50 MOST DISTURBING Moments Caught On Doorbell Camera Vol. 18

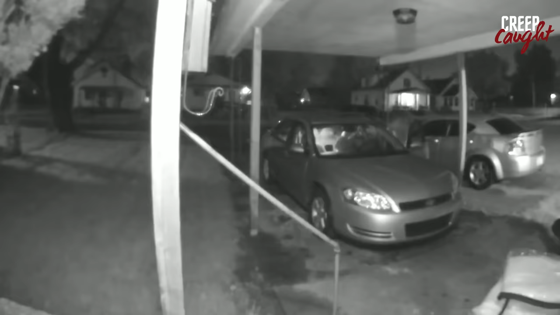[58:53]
The car owner received a notification and confronted them. Yo, who is that? Somebody not damn in your car. Okay. I believe your car door open like that. I'm running.
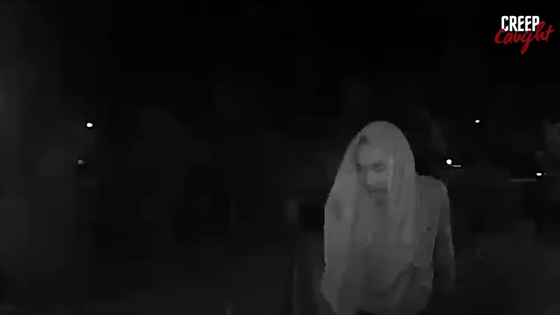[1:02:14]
It's unclear whether it's some kind of trap to coax the homeowner into opening the door, or if he's just under the influence. Either way, it's hard to say for sure what's going on.
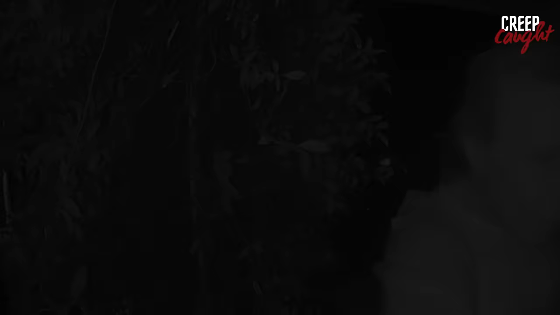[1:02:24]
A woman, after finding some keys, attempted to use them on a door. When she noticed she was being observed, she chose to make her exit. Okay, what are you trying to do?
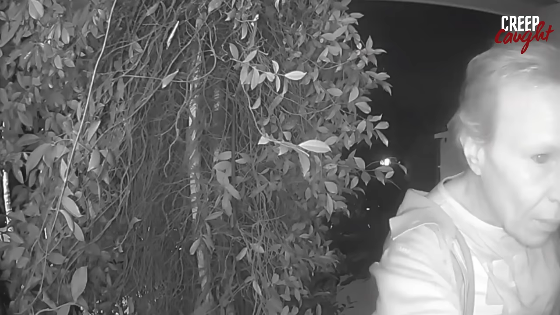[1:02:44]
It's reassuring to know she didn't succeed, and her intentions were foiled. Picture stepping outside in the morning and finding this scene on your front lawn.
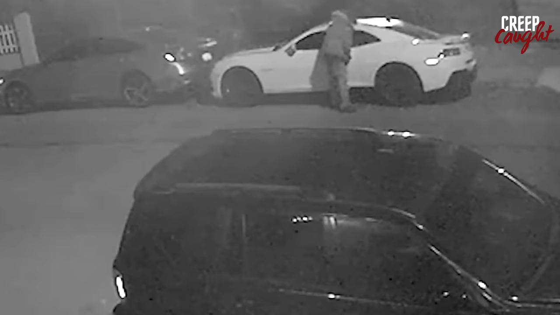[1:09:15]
Late at night, a pair of individuals targeted a parked car, skillfully unlocking it and making a swift getaway. To make matters worse, it happened to be the first car of a 20-year-old college student. In an attempt to catch the culprits, she shared a video of the incident, hoping for any information that could help lead to their arrest. On February 3, 2024,
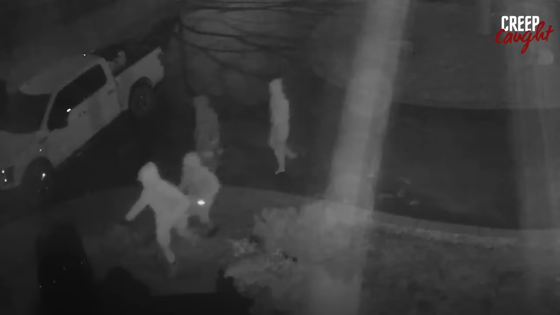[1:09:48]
around 4:30 a.m., four individuals clad in balaclavas, dark hoodies, and pants targeted a house in Dundas. They forcefully broke into the home, wielding weapons. Inside the garage, they set their sights on two vehicles, a navy blue Audi Q5 and a silver Porsche
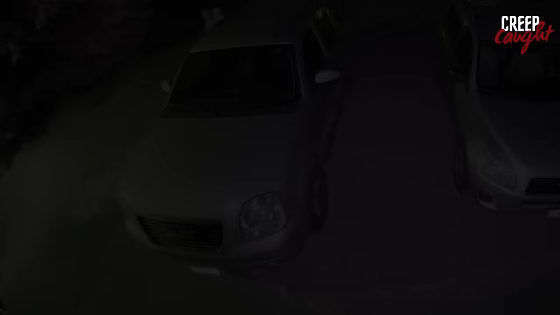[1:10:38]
Two guys decide to charge their phones on a homeowner's driveway using the electric outlet.
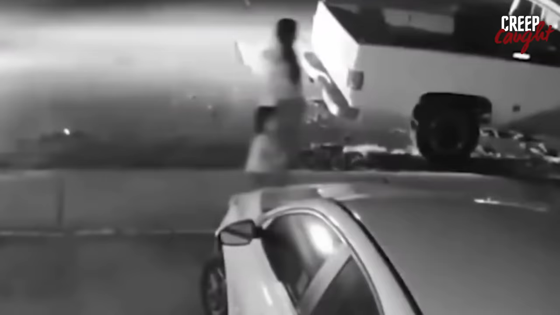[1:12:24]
slowed down, and started following them. Fearing for their safety, she quickly hid behind a nearby truck to avoid any potential problems.